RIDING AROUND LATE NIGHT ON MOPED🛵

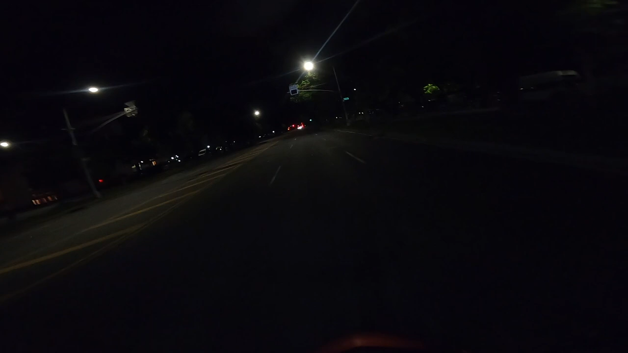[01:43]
Oh he's trying to race me!
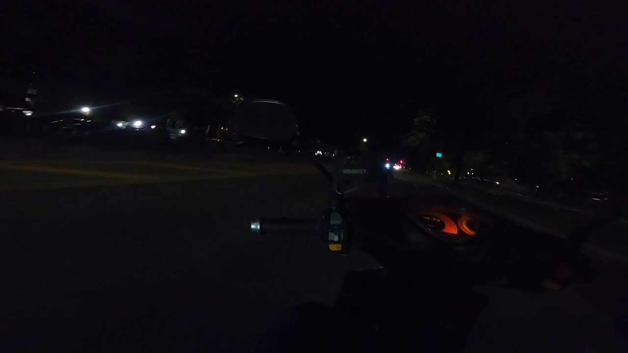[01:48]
Yes sir! Hold on! Oh he's trying to race me! Hold on! This car's trying to race me. He keep it up I'm like, man
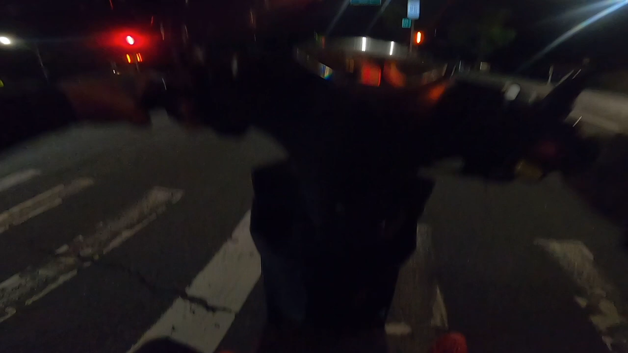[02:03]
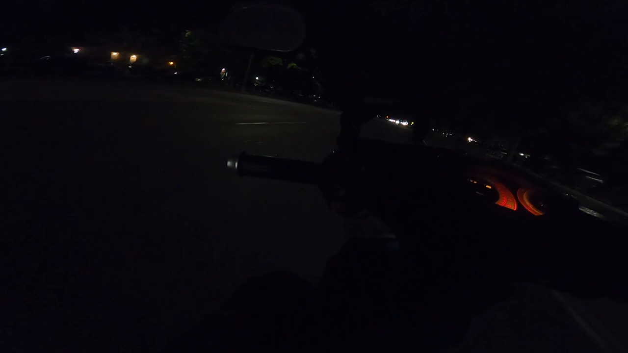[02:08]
He not really like that y'all. I don't know if y'all can see in my mirror y'all. I ain't gonna lie. I need to get a head strap So whenever I turn around with my head y'all can see what I'm looking at because I only got the chest strap right now But that guy was racing me because he was right on my tail, bro. I don't know if y'all seen in my mirrors Yeah, yeah, I try to look in my mirror so y'all can see right behind me. Oh light turn green.
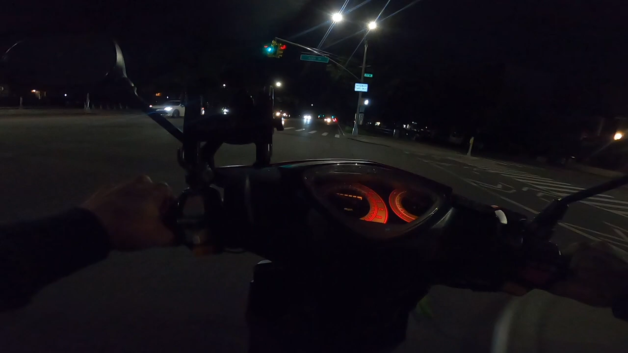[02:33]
He might pass me I ain't gonna lie. He in a sports car. Oh, he about to pass me Oh, he about to pass me
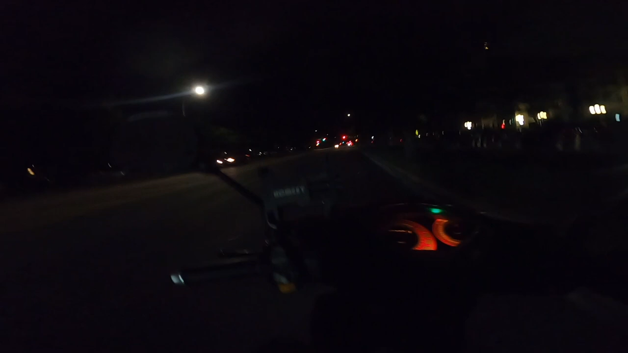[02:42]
Yeah, he busts the left man. He don't want the smoke with Lil' Kev. Hey, just to let y'all know I'm undefeated in races Like against cars. I ain't gonna lie cuz the cars be stopping at the red lights. You feel me? We racing. I ain't stopping But I ain't gonna lie some motorcycle guy.
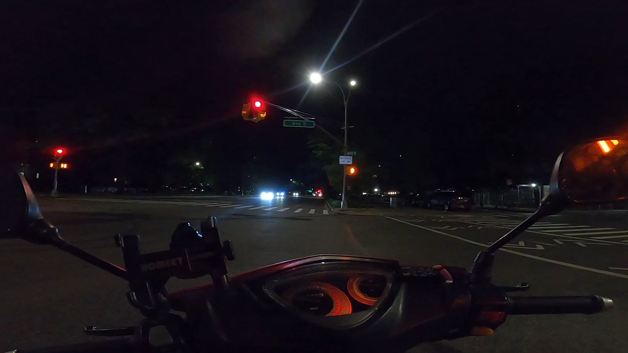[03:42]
but I usually ride later like around 2 2 1 o'clock not later earlier like 2 1 o'clock because at 4 I don't know there's some people that probably Live far away from their jobs.
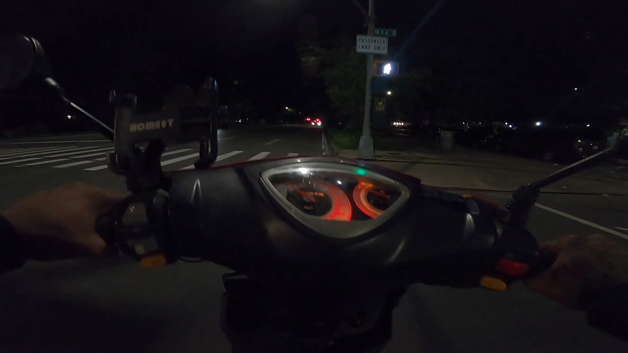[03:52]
So there'd be people going to work around this time So that's why I'd be a few cars, but I got 1 and 2 There's no cars at all.
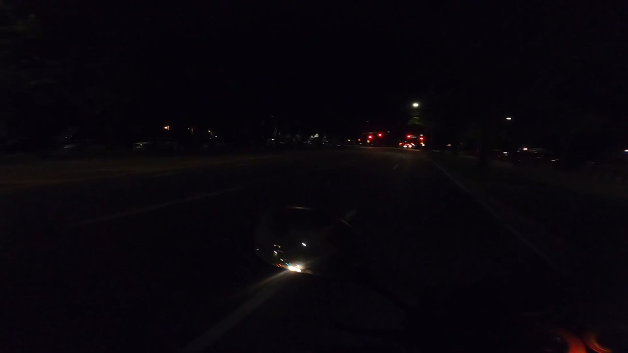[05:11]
Oh, are they trying to race? I don't know if y'all see that in my mirror, but I ain't gonna lie, I'm about to turn back around up here Hold on That's a little right That's a nice house Damn, that's a nice house It's huge Oh, this one too Oh, this corner too
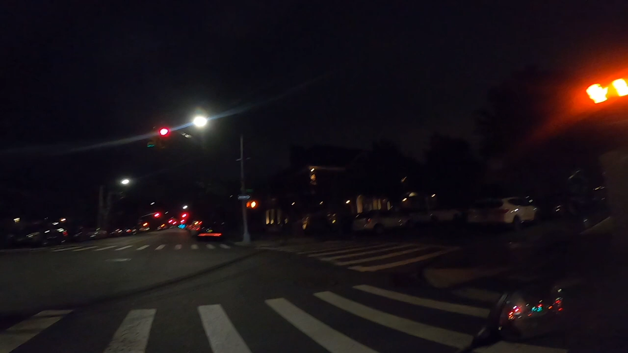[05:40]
Damn, these got some big houses, y'all That's gonna be the next That's gonna be the next thing, man Well, not next, but Y'all gotta stay tuned for that, man Soon we gonna get us a little big crib, man Hopefully I just gotta stay on my grind, man Keep grinding Upload as much as I can And we're gonna be living in one of these Look at this big old mansion Ooh This is nice Alright, y'all Oh, and by the way, y'all Y'all probably like Kevin, when are you gonna get your car, bro? I ain't gonna lie, bro I could've been got a car But it's the fact that none of my Bro,
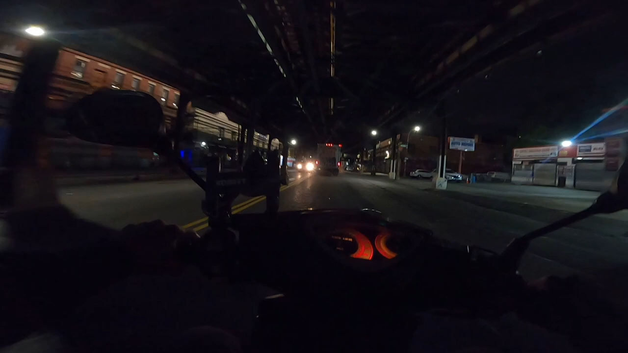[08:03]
Nah, I ain't gonna pass If I was gonna pass the truck, but I don't wanna cut him off But he think I'm trying to disrespect him Because if he hit me with that The truck is over That truck is kinda big, son Well, real big
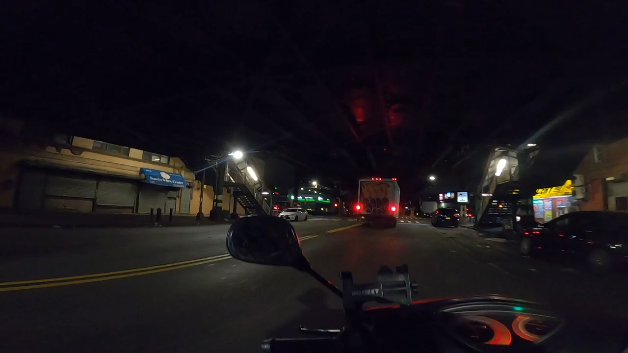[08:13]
Yeah Oh, that did not sound right Oh, damn Bless me Damn, I can't sleep
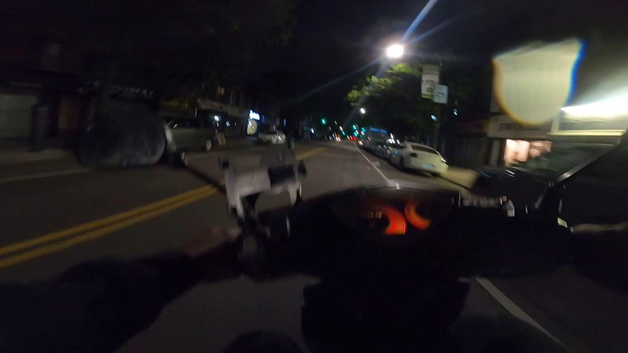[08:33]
Hold on That's a big old truck I ain't gonna lie, y'all I'm about to end this here, man I'm about to go home, man I ain't gonna lie I was riding all day today I just came outside to be honest Just so I could ride around for you guys I didn't really wanna come outside Cause it's four in the morning You feel me?